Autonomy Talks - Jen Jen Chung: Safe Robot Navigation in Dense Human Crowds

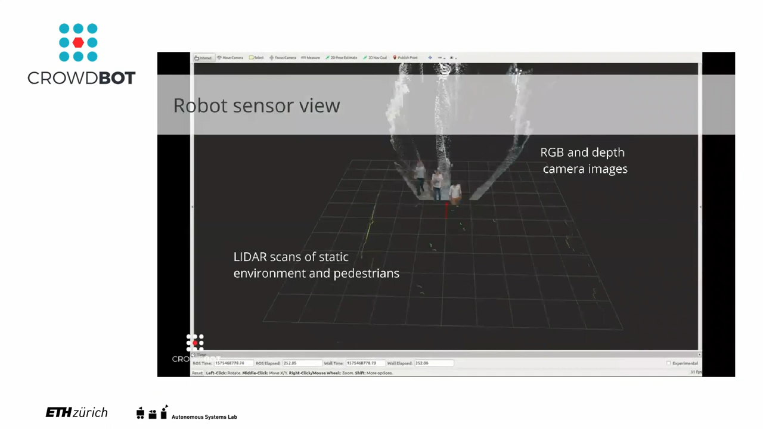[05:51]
and how we can use these resources in order to better,
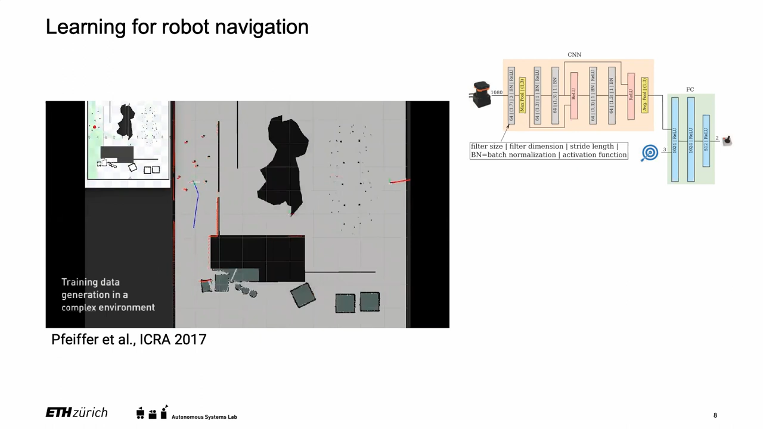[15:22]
We use Movebase as our expert teacher and we train using a supervised strategy to figure out just from the raw LIDAR information and knowing where the relative goal position is,
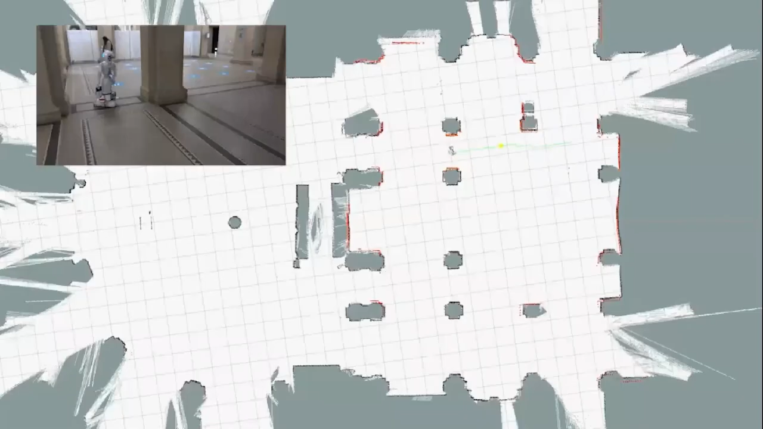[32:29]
Finally, we show our approach running on a real robot,
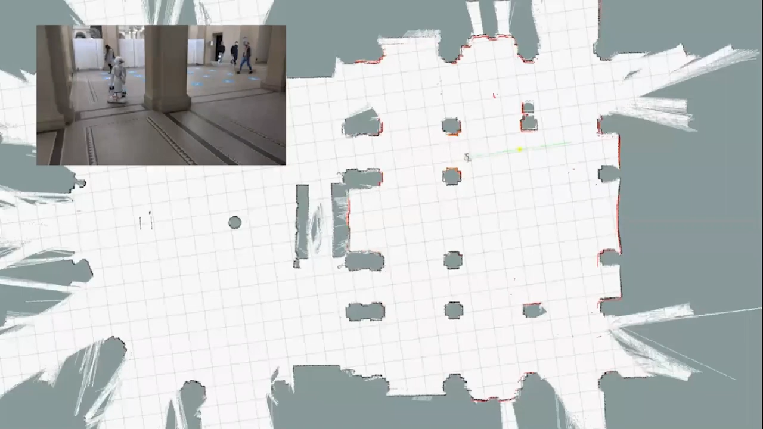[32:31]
where it is able to navigate successfully,
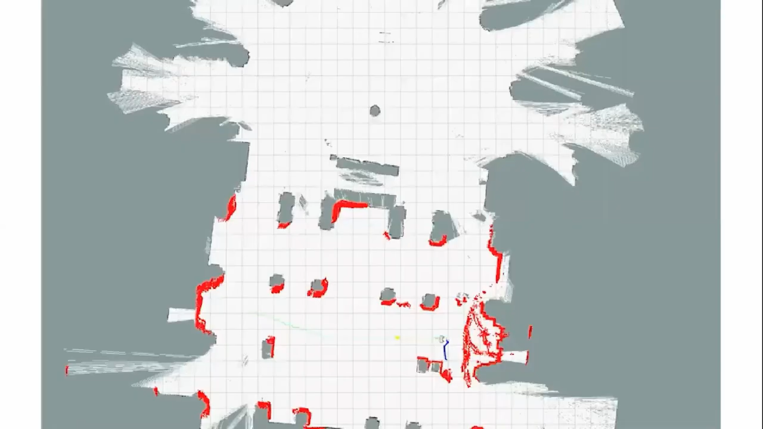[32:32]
avoiding pedestrians and obstacles to reach its goal.
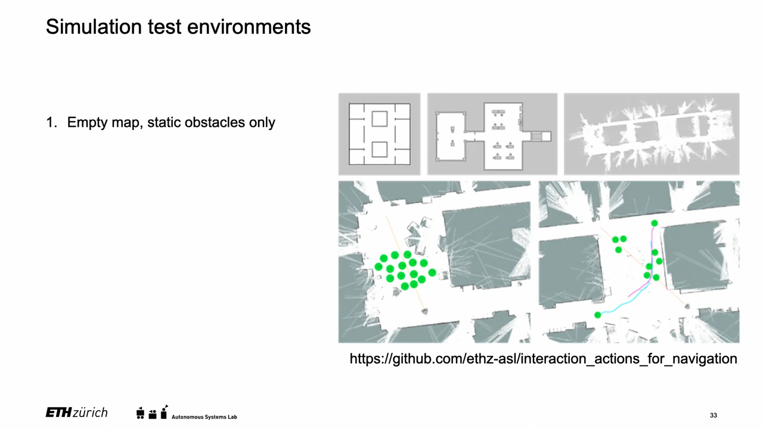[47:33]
So starting from the simplest one where it's just an empty map, we expect all of our navigations and our strategies to definitely work in this kind of scenario. And then increasing the complexity with a few static agents who are just standing around and maybe some dynamic ones within the space. Increasing that to more agents also again kind of a mixed scenario and then having a really dense crowd like the one that you see over here on the bottom left. And then we also have two different flow scenarios. One where the agents move perpendicularly so that we have cross current flow and one's where the agents move parallel to the robot.
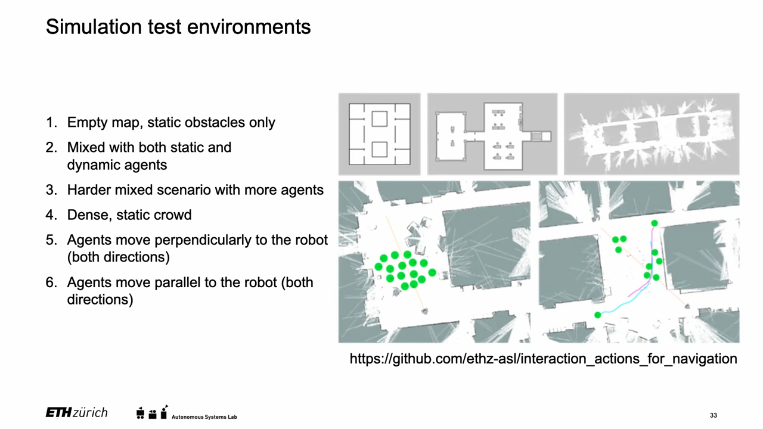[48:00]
And when we tested these out, we had a look at a few different metrics comparing against some of the standard navigation strategies. So this is using time-delastic band.
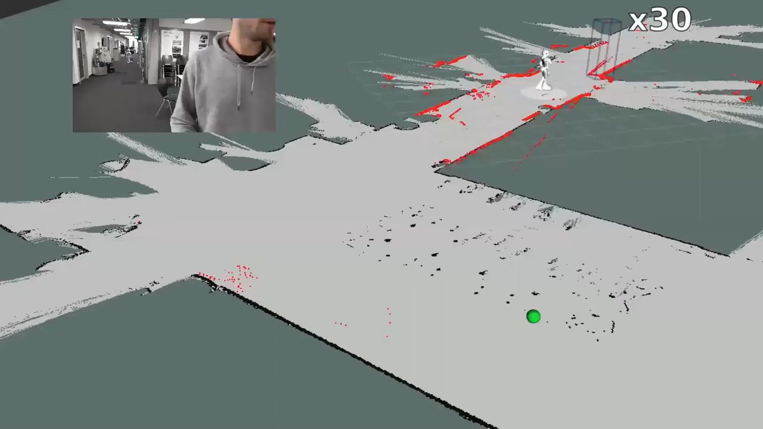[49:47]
And you'll see it operating here in our office environment.
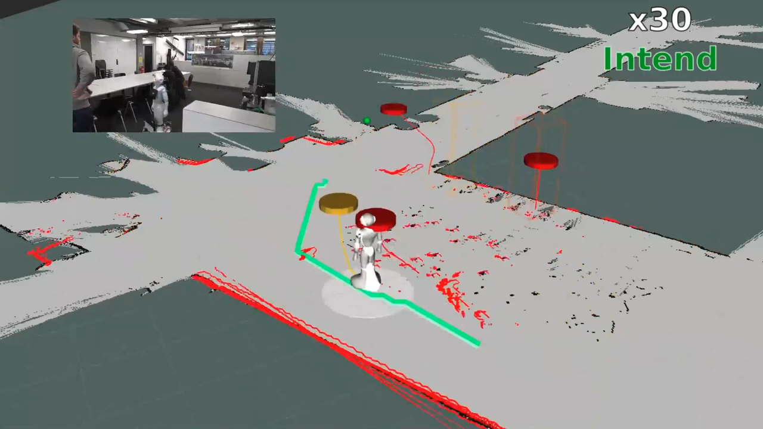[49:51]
So apart from me in this video, all the other people, even though they're roboticists,
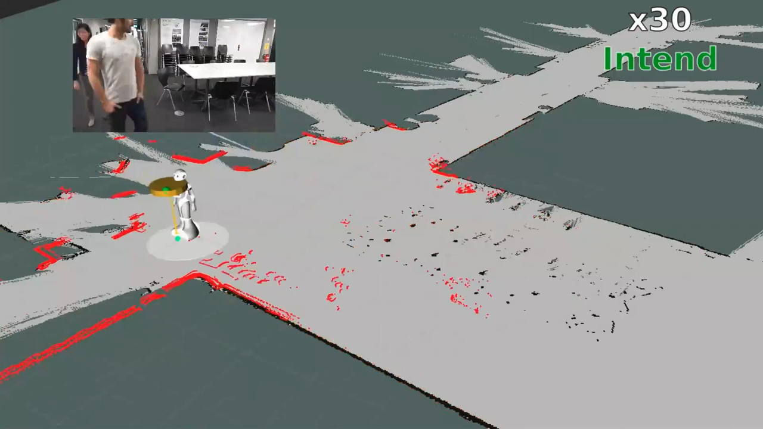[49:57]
they don't actually know what Pepper is capable of or what Pepper is trying to do.
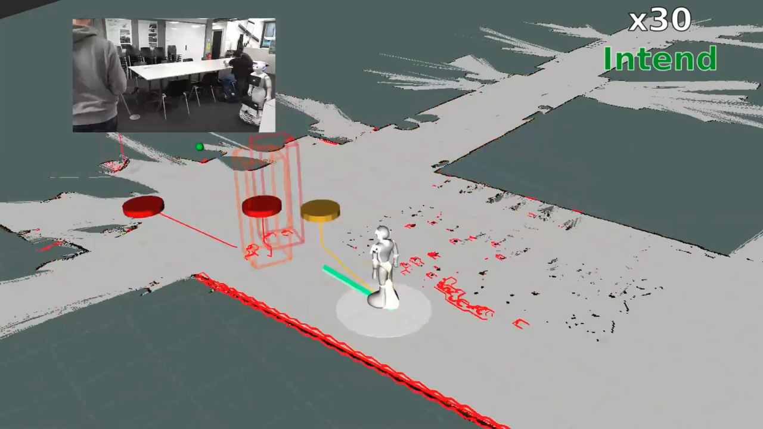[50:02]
So many of these interactions where people are kind of blocking the path or kind of going about their own way aren't relatively natural interactions.
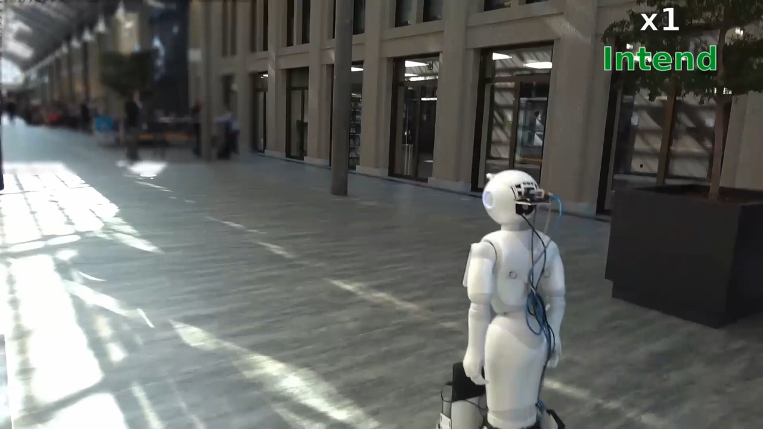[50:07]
And of course, we also took it downstairs to CLA during lunchtime to see how it behaves in more kind of natural human environments.
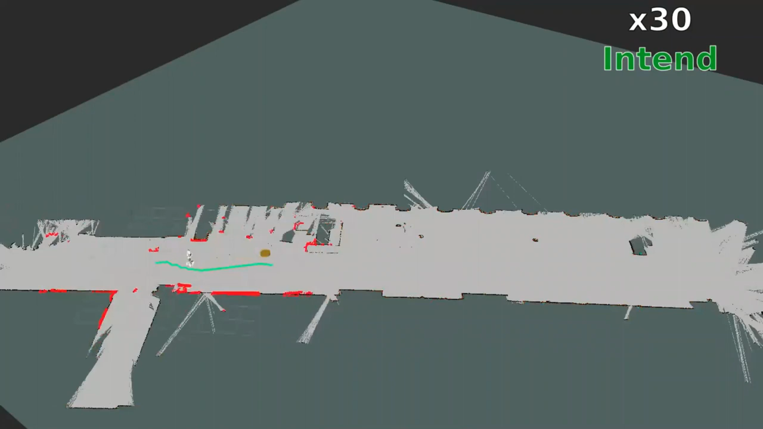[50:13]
And what's nice is that you see this natural escalation of behavior coming out of the Ian framework. So first, it will use intent.
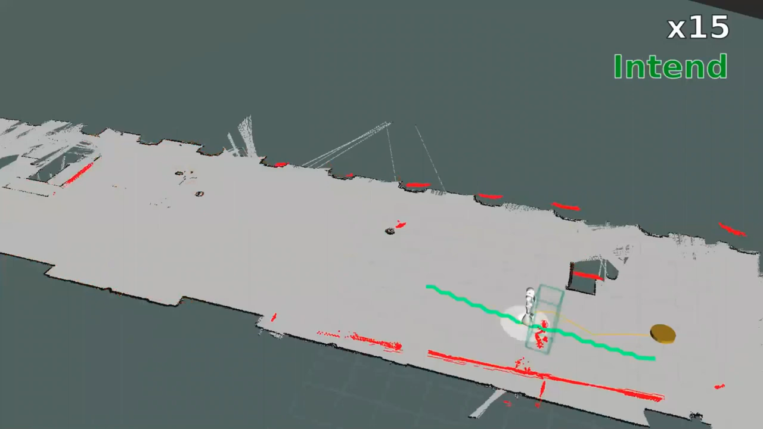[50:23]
Then when it gets blocked, it will try using say.